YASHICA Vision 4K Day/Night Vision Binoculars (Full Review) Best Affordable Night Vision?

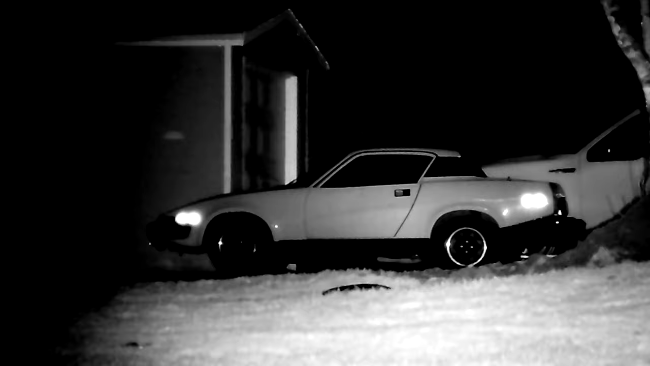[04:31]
One thing to note is that you can zoom in up to five times on the screen, but when you're recording it, it doesn't actually record zoomed in,
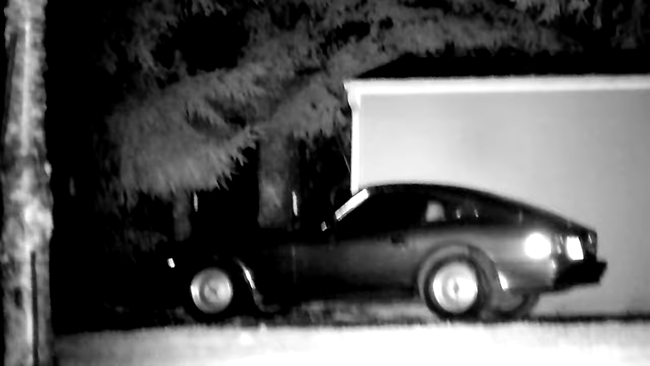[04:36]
but you are recording in 4k so you can zoom in post-production. No problem.